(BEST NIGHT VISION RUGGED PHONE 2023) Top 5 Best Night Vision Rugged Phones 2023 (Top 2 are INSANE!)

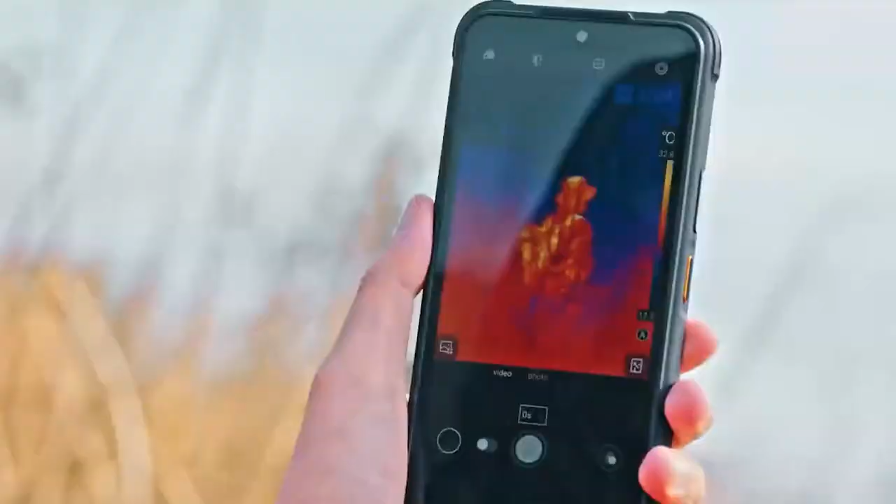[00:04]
Hello my friend, from the first rugged phone with night vision
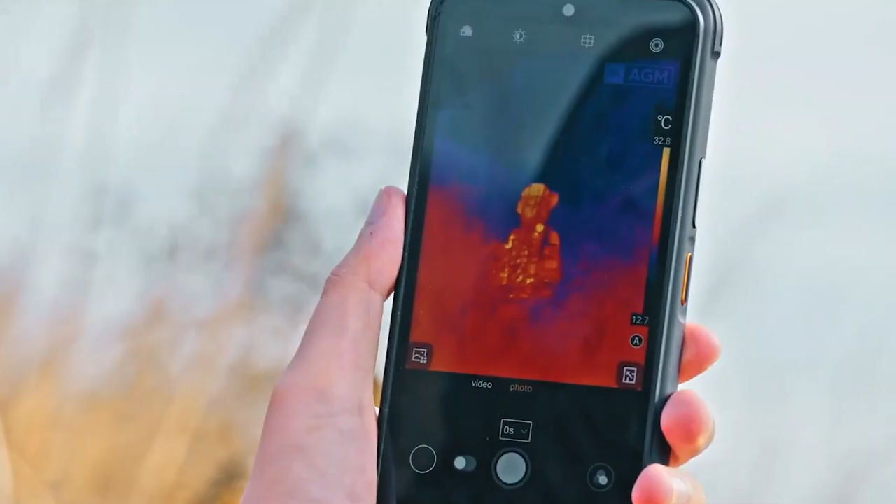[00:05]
and long range thermal imaging to the rugged phone with the highest quality night vision,
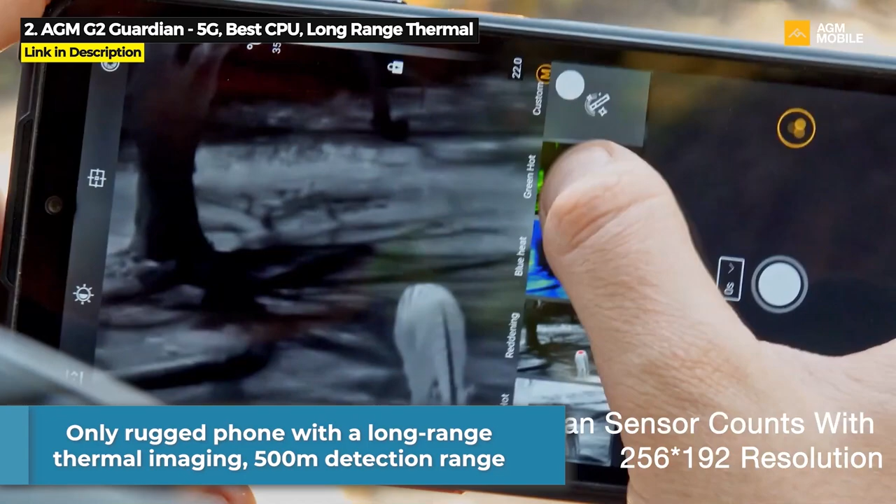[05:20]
This is actually the only rugged phone with a long-range thermal imaging camera with up to 500 meters detection range.